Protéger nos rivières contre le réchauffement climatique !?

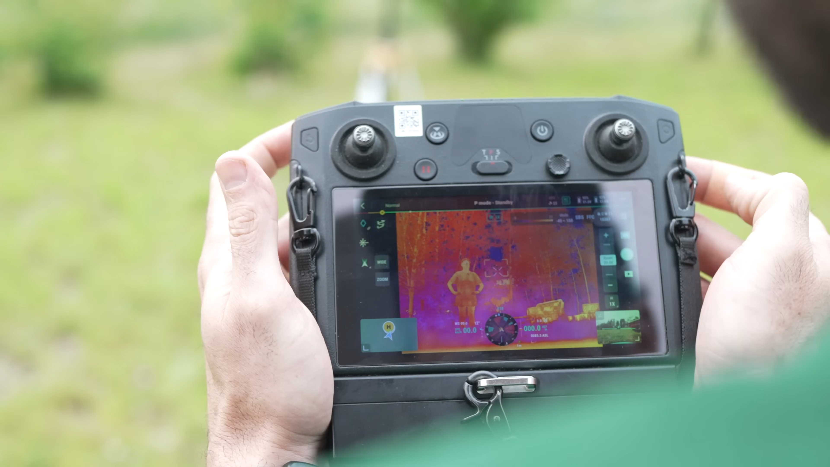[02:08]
On voit Zoé qui est en jaune, donc qui est plus chaude que l'environnement.
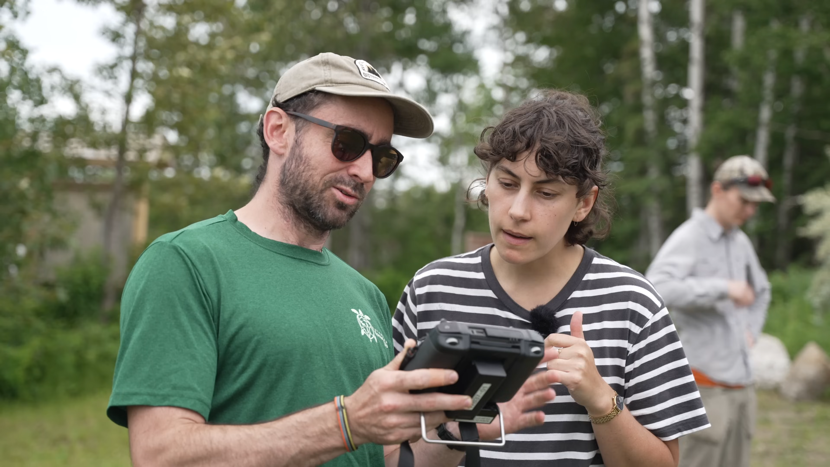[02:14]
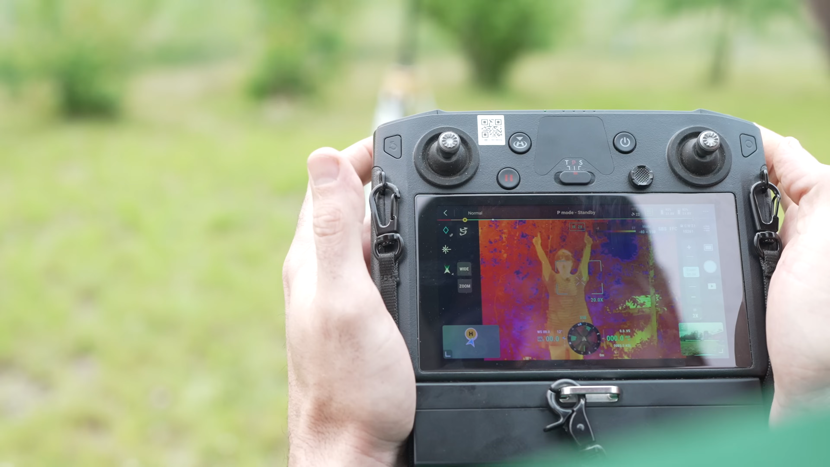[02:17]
Puis au fond, en fait, on voit le ciel qui est enfoncé, c'est ce qui est considéré comme plus froid.
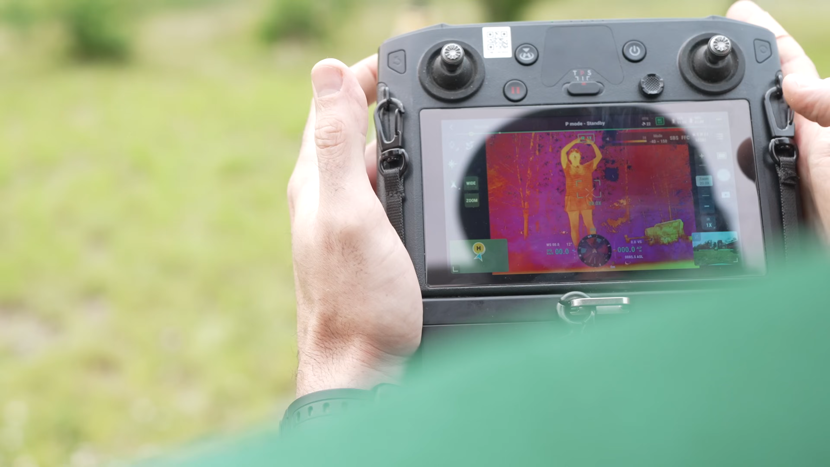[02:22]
Mais là, en ce moment, il filme ou il prend des photos? Ce qu'on va avoir à la fin, ça va être des photos. Puis on va tout mettre les images ensemble, puis après ça, on va avoir tout comme une grande photo.